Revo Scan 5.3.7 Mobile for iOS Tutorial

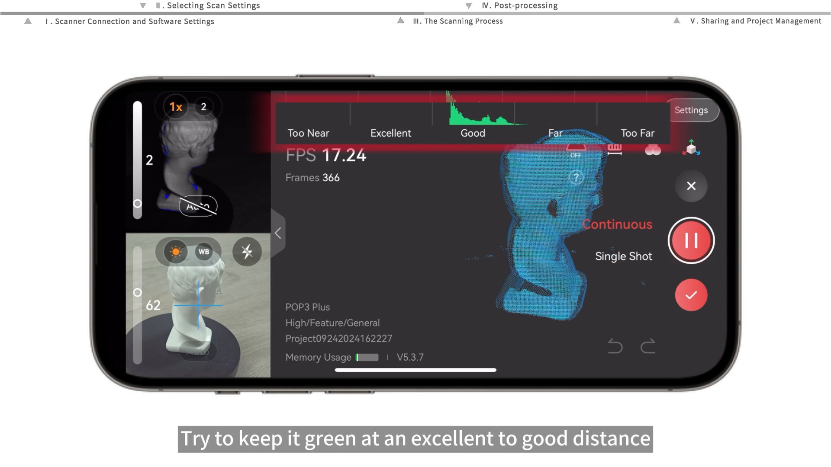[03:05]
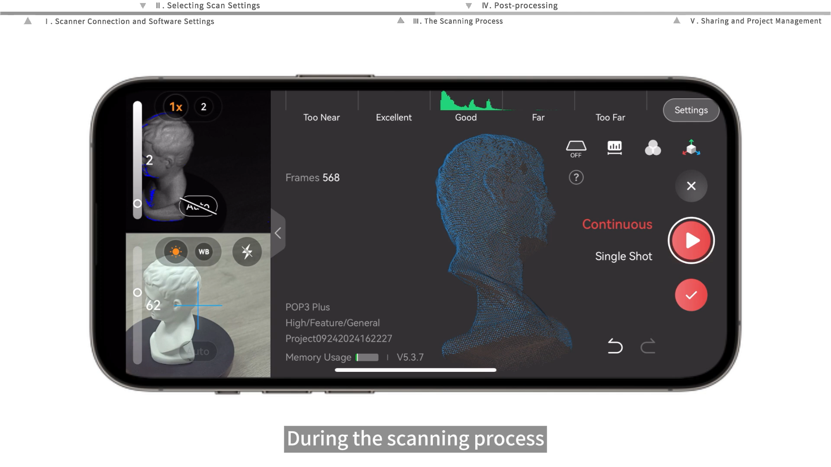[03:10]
during the scanning process you can tap pause at any time to check the model tap it again to continue scanning
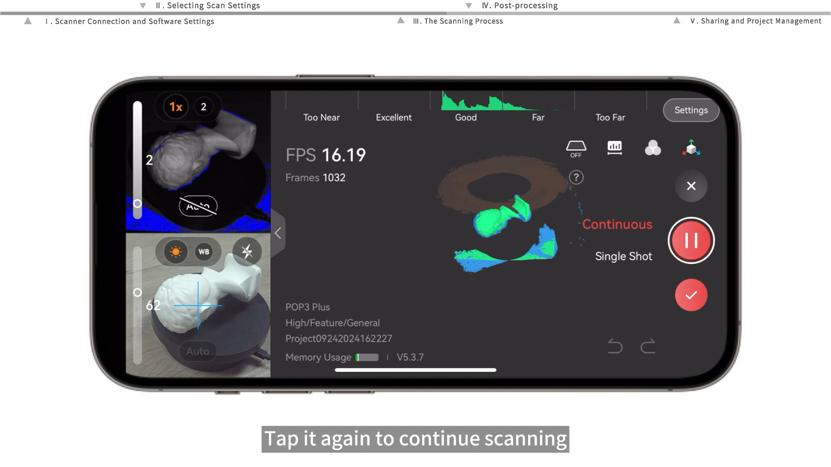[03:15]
after you've finished scanning tap the model button in the bottom right corner to jump to model processing
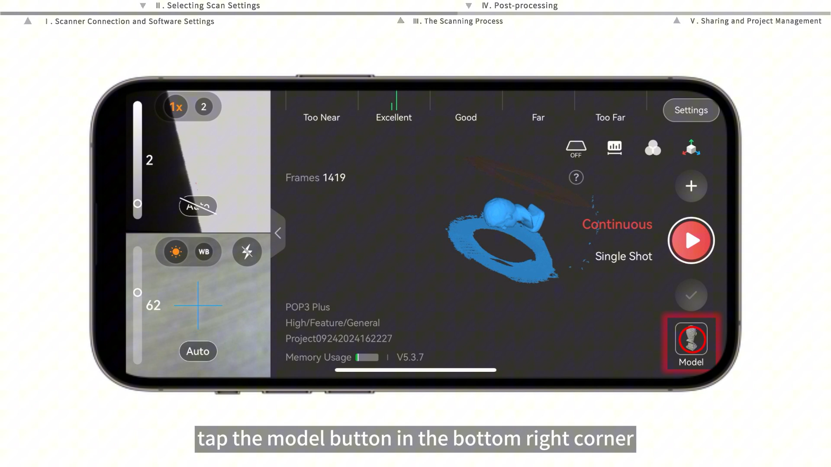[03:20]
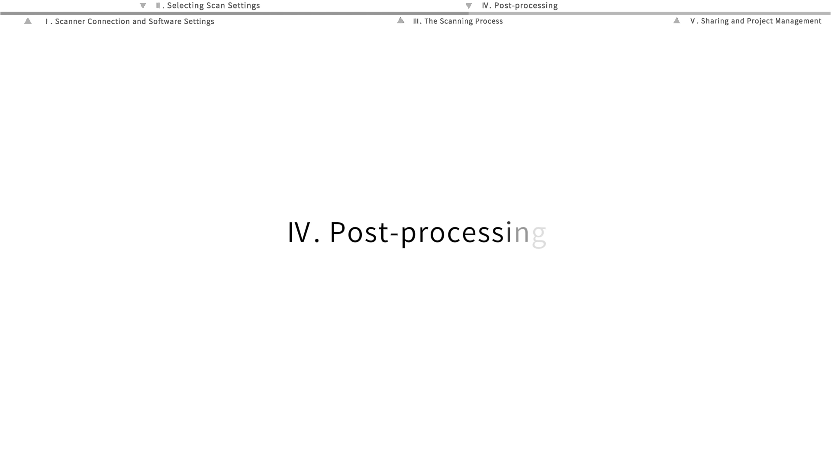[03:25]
you can choose between one tap automatic editing and manual editing
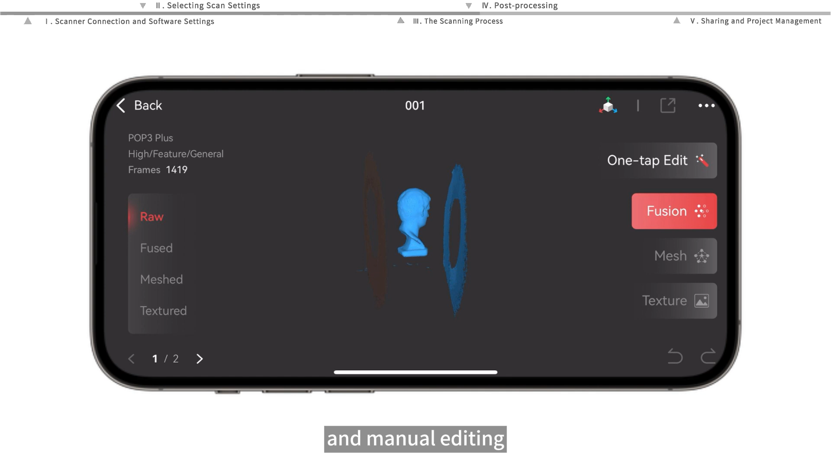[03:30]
the one tap editing tool automatically completes point cloud fusion meshing and other processes to edit your point cloud manually first you need to perform fusion on the unprocessed point cloud
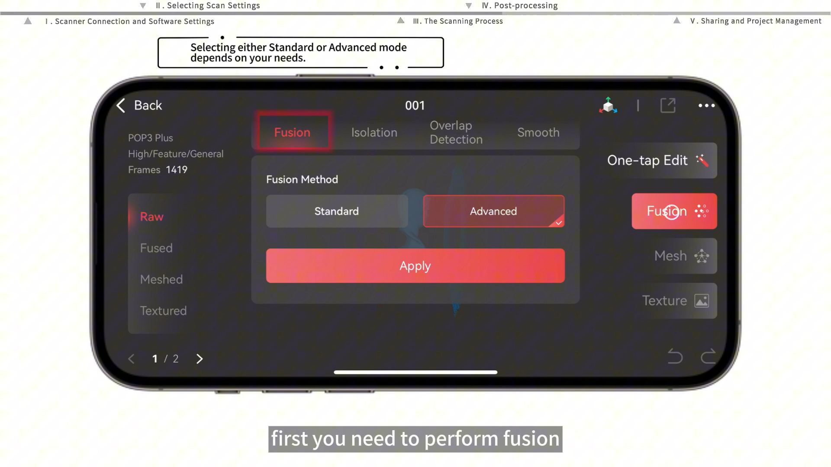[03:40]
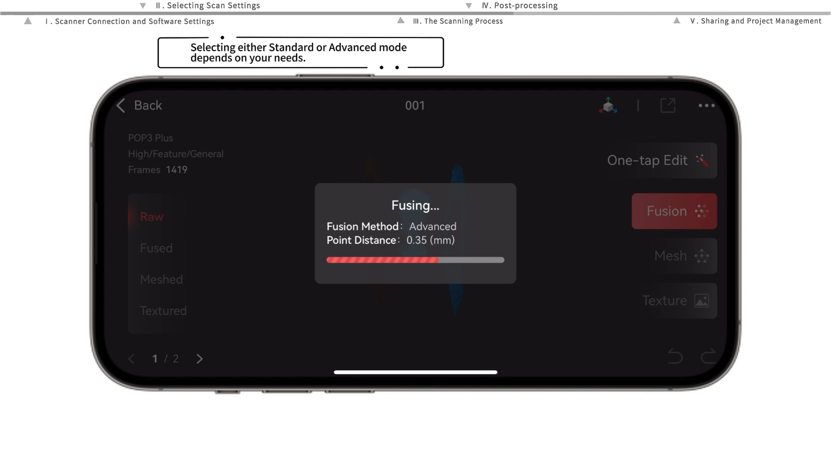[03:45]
after the fusion you can use point cloud editing tools to process the point cloud model further the isolation tool detects and deletes isolated data separated from the main model
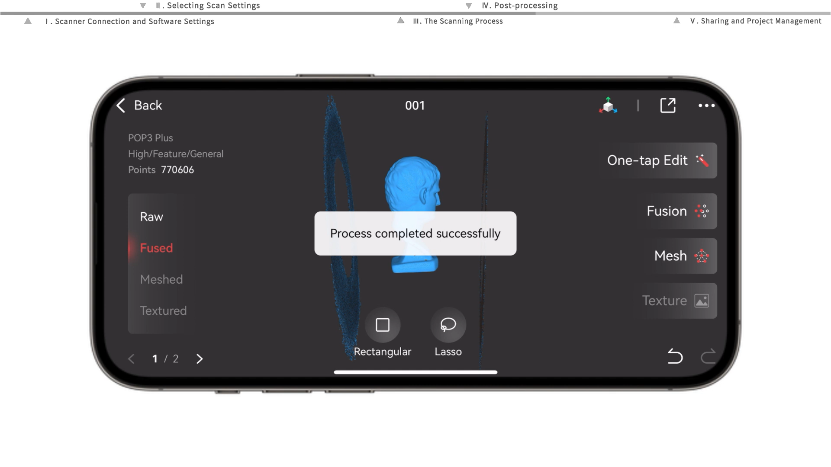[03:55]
use the overlap tool to detect and remove unwanted overlapping data from the point cloud
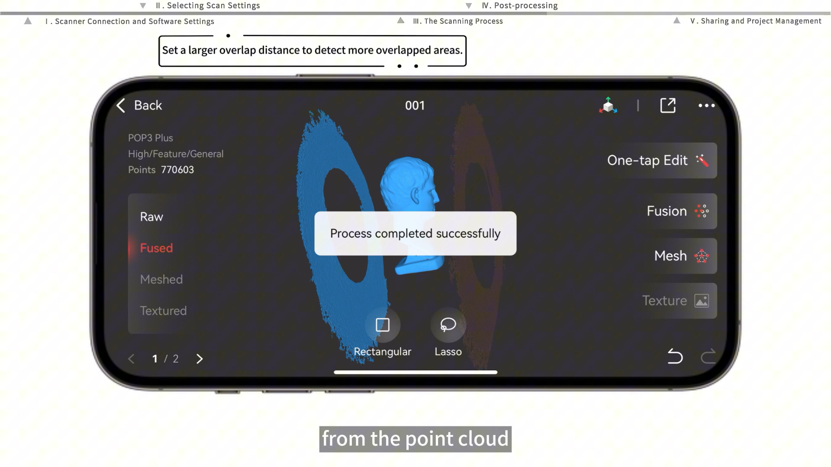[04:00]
you can use the smooth tool to remove noise from the data
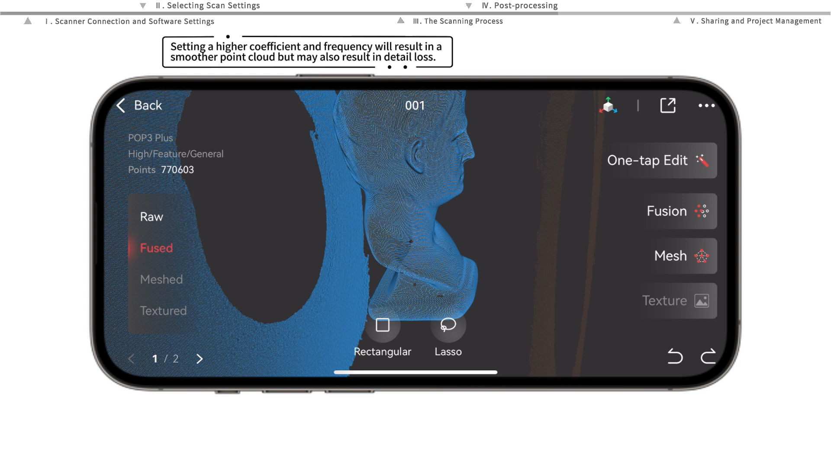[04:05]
after fusion you'll have a processed point cloud if you need a solid model
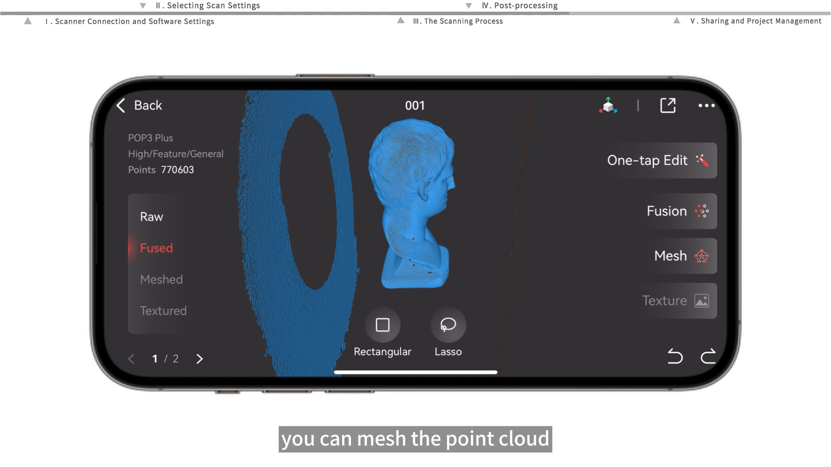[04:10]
you can mesh the point cloud if the model surface has small unwanted holes you can use
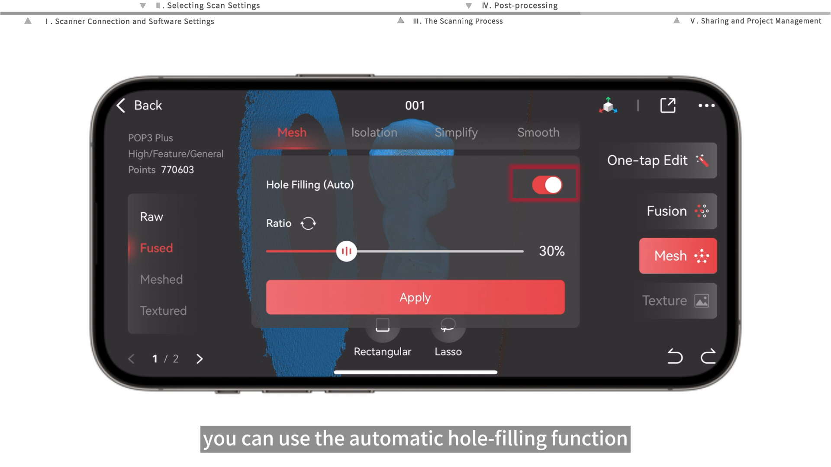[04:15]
the automatic hole filling function to detect and fill them after completing meshing the mesh
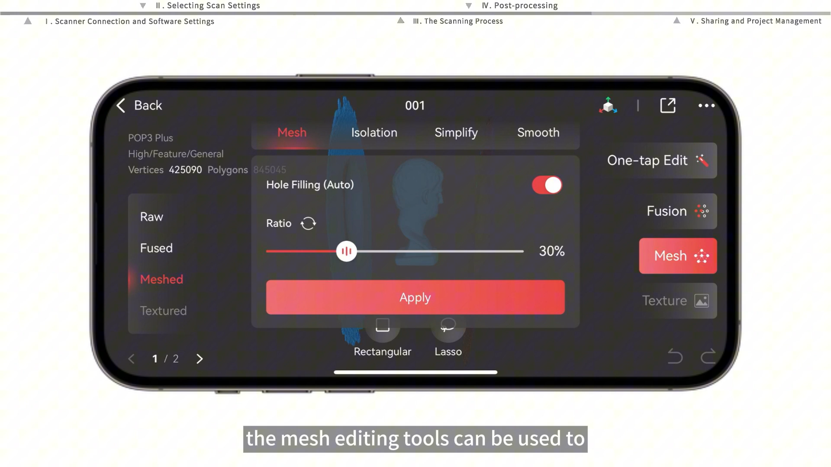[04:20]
editing tools can be used to further edit the model's details the isolation and smooth
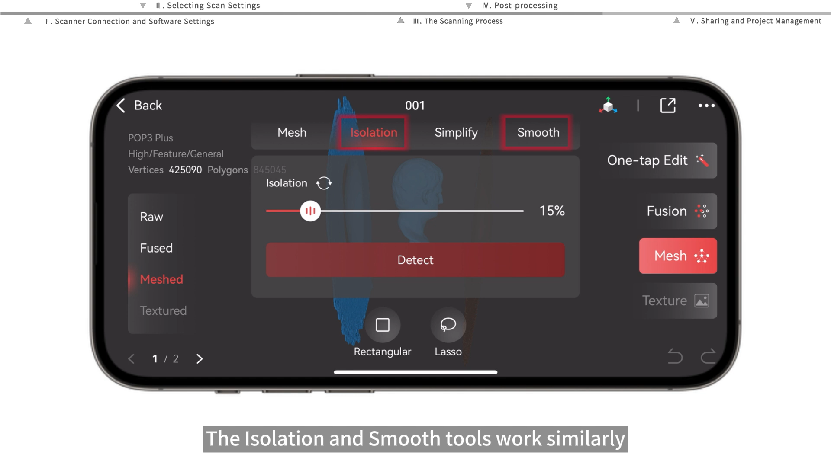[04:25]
tools work similarly their point cloud counterparts use the simplify tool to
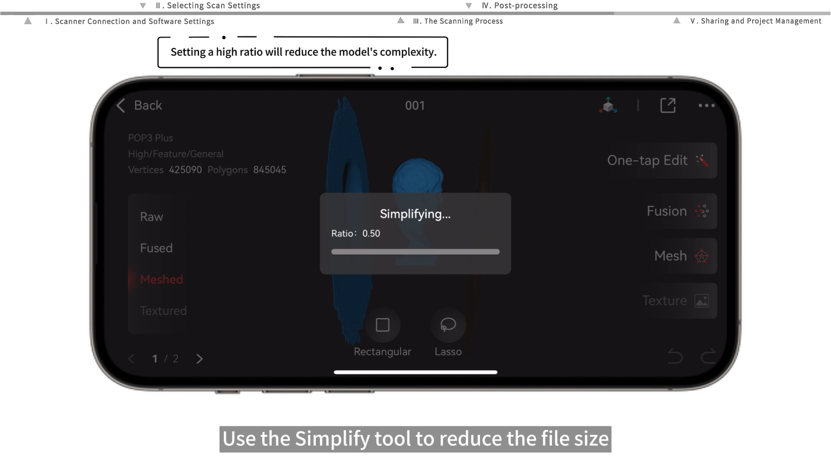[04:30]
reduce the file size and noise on the mesh you can also use the selection tools
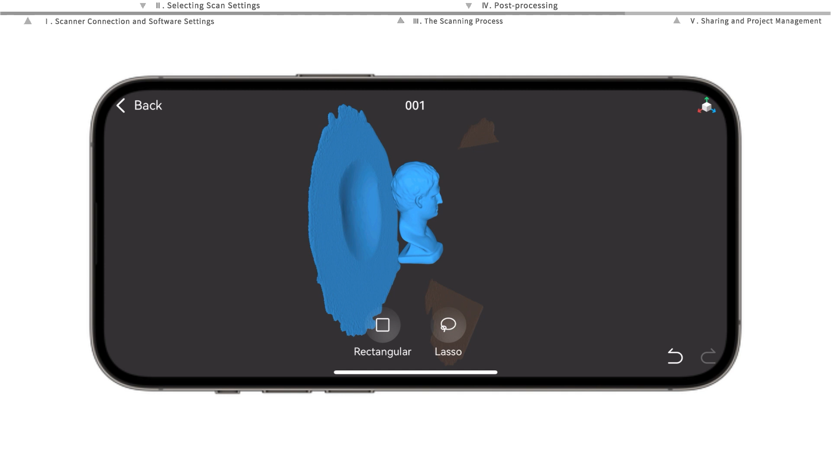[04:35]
such as the rectangle or laser to select areas and delete the data
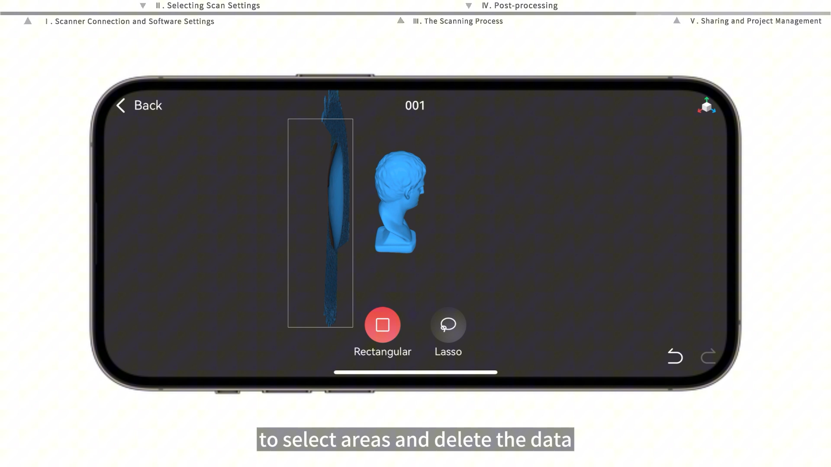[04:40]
these tools can be used on the point cloud or mesh model states
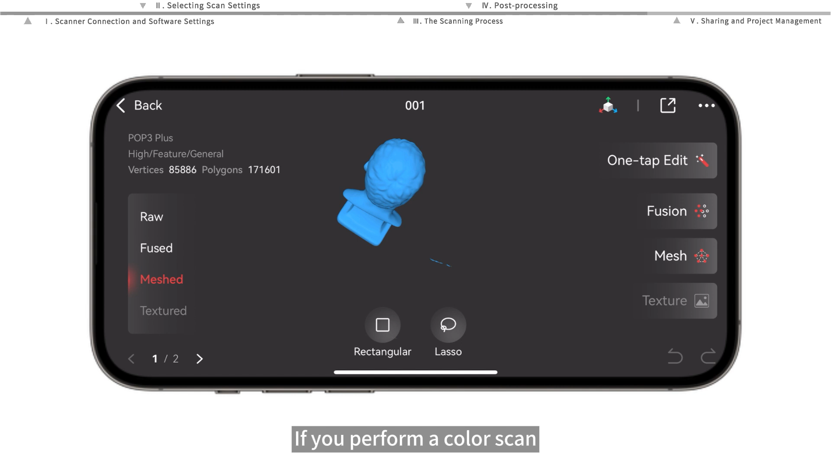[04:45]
if you performed a color scan tap the texture mapping button to apply the color data to the model